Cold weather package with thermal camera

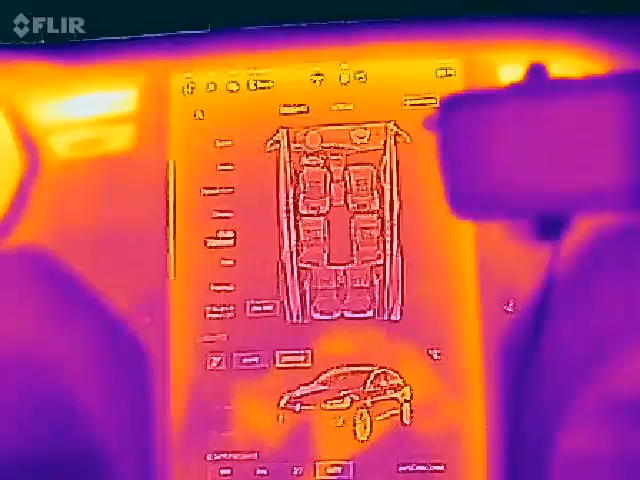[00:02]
all right in this video I'm gonna show you the cold weather package with the FLIR ONE heat camera
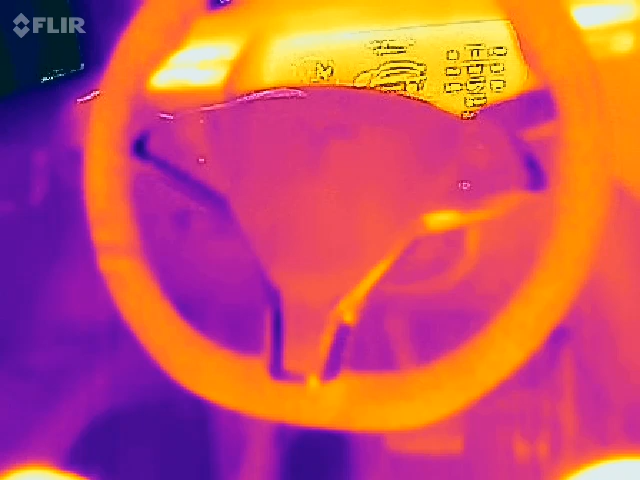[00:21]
look at that oh yeah it's getting hotter it heats
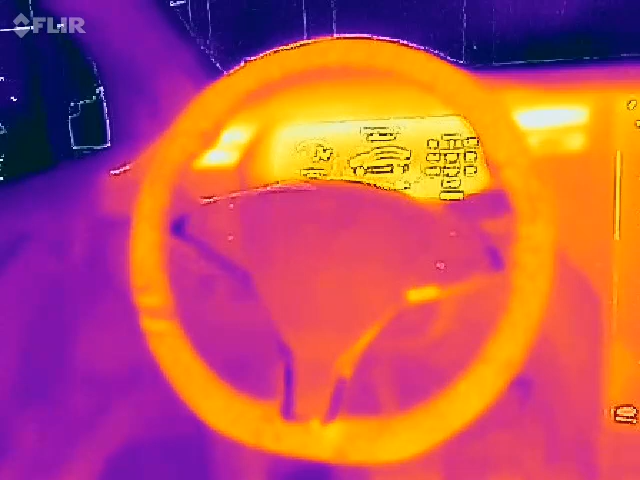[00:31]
up really fast if I go closer oh wow this is how it looks like whoa
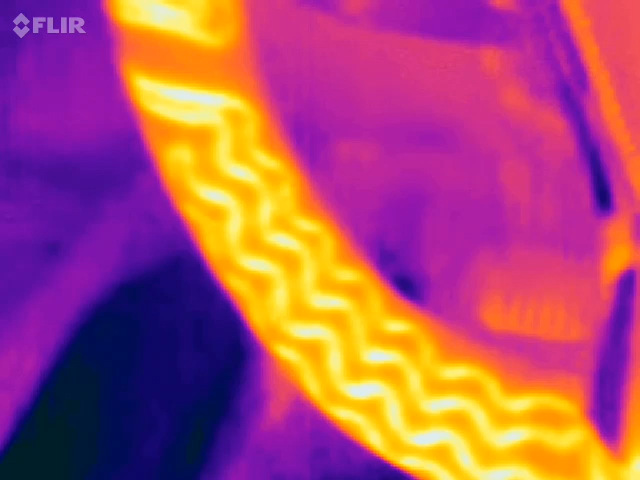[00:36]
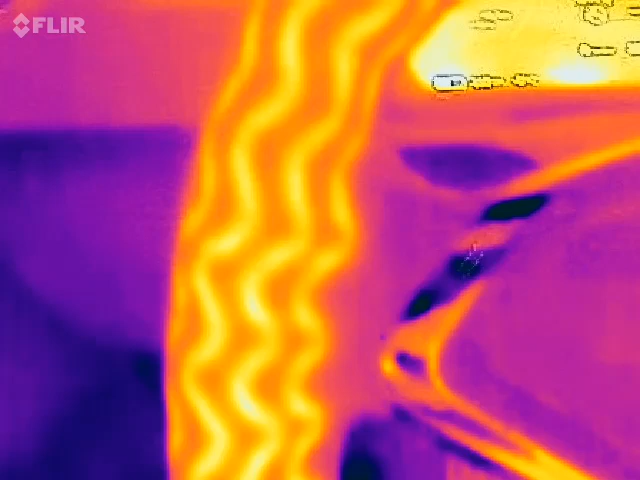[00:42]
okay oh yeah those elements that heats up the steering
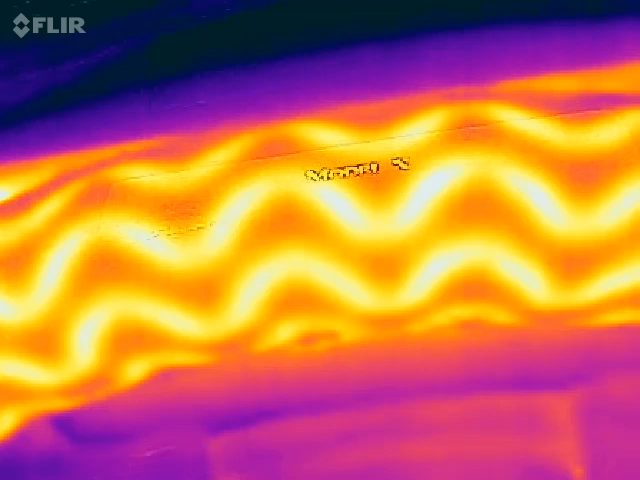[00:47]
wheel well lots of them
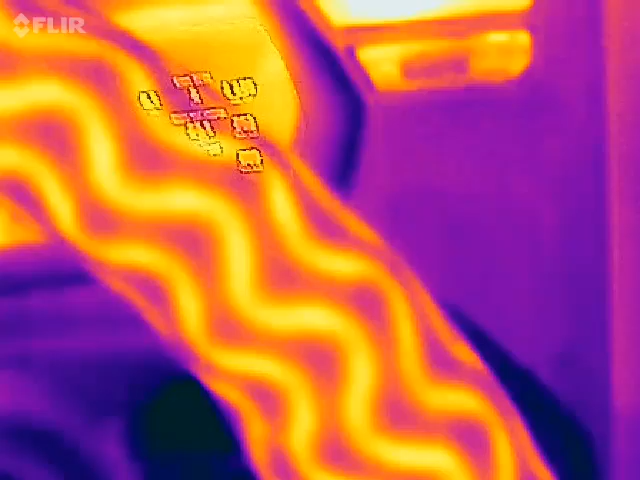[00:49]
and then let's see so all over but also
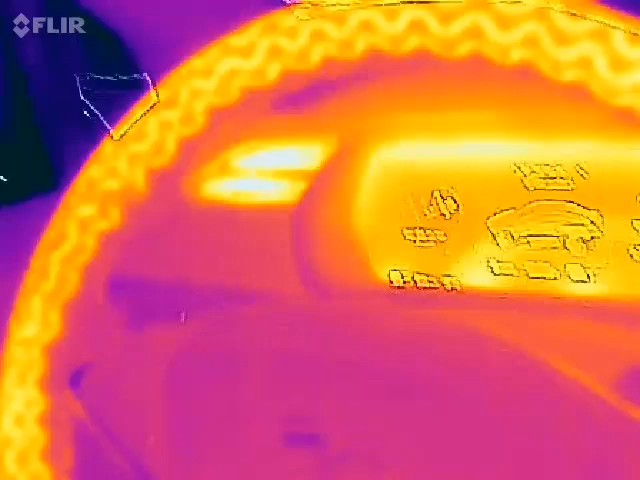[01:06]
steering wheel is awesome I actually had to use it today because I had low state of charge and when the the bar turns yellow that's when you can't preheat from the app so wow this is pretty cool yeah nice
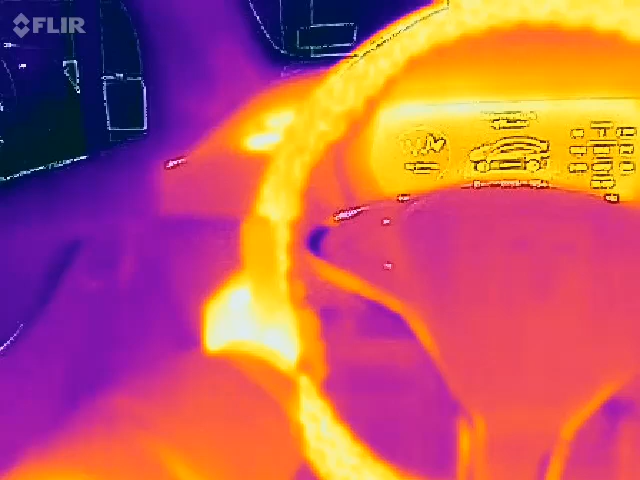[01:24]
and warm now it takes like 10 seconds to heat up and then it becomes a
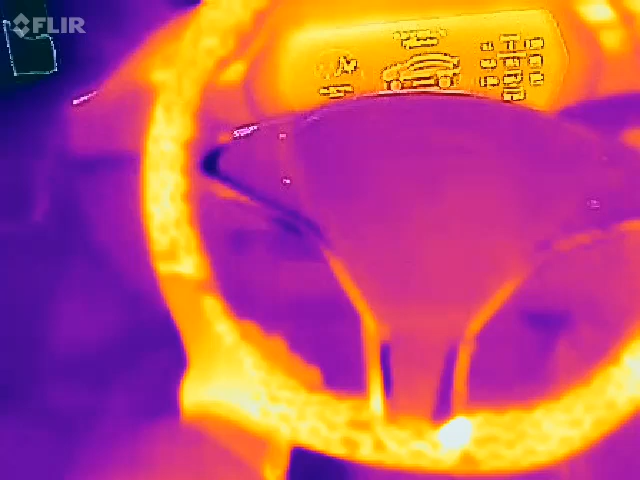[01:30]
lot more comfortable to use when you know if you have to drive your car
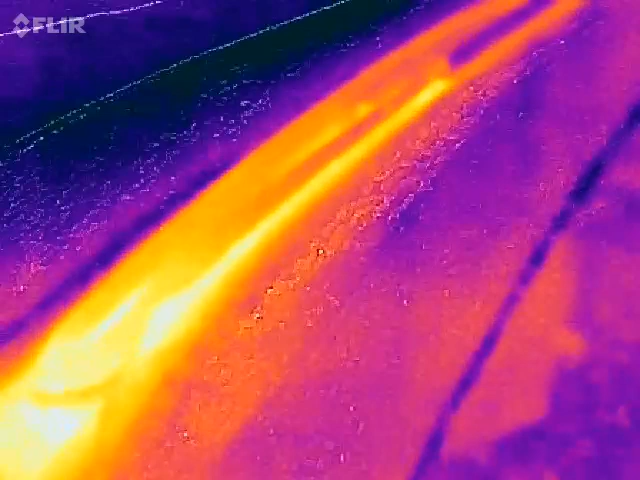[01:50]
can't be out too long otherwise the camera is going to die but the wiper themselves
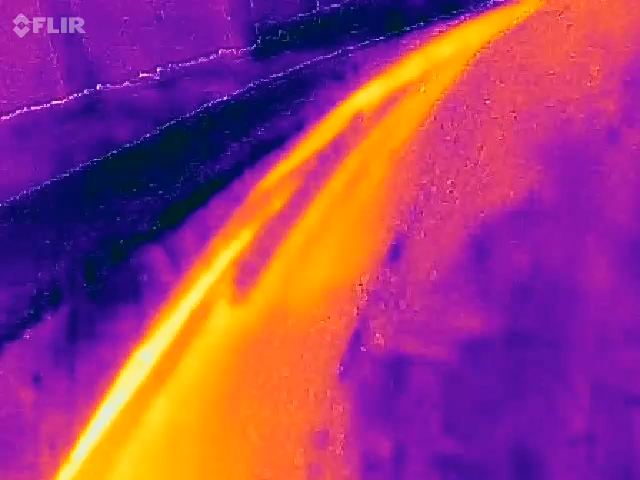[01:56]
are not heated it's the place where the
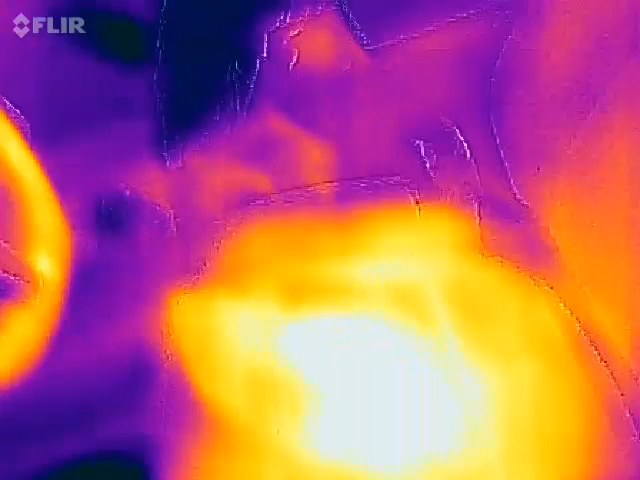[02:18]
not sure how it looks like now well you see that's the problem it's kind of hot for my butt but you know I want to know where the elements are so I put on I put on the heated
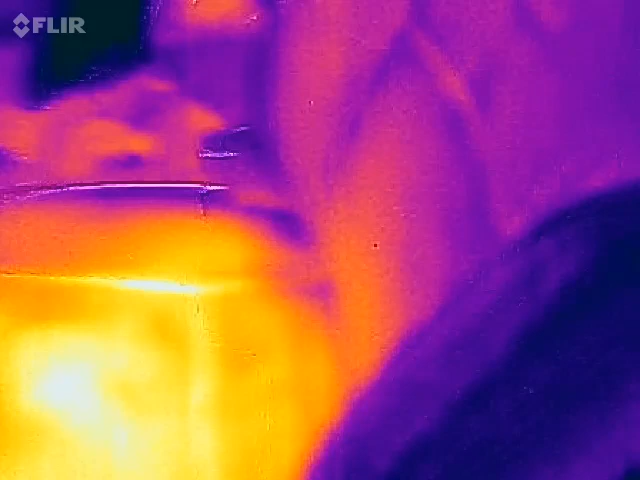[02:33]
seats yeah let's see now how it looks like hmm you know what
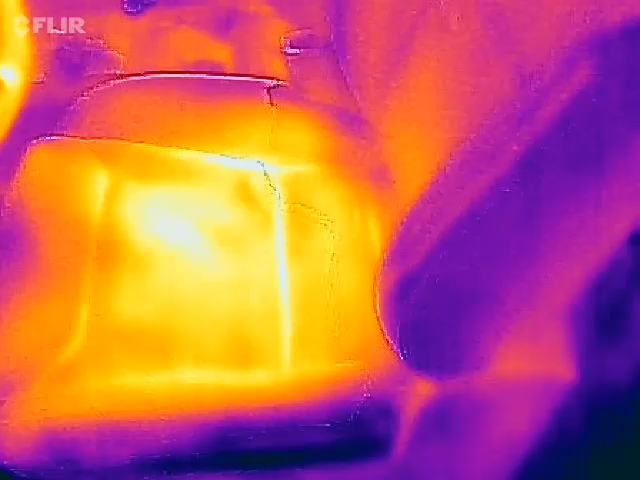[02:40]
let's put on the heat heater on the